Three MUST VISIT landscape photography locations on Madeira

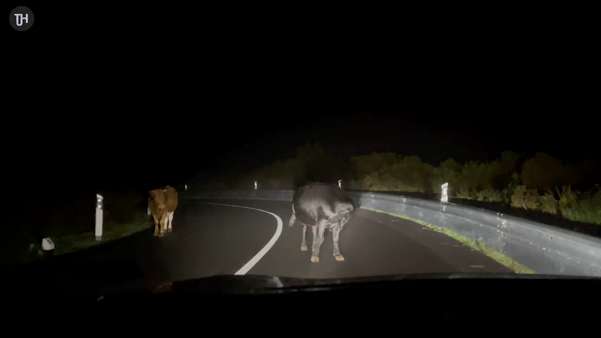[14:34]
so if you're driving at night in madeira you've got to watch out for cows i'm a bit stuck and these guys just will not move what are we gonna do come on do i hope do i do i beep the horn i don't know maybe it's edge forward a bit there we go all right we'll get moving i really hope you enjoyed this video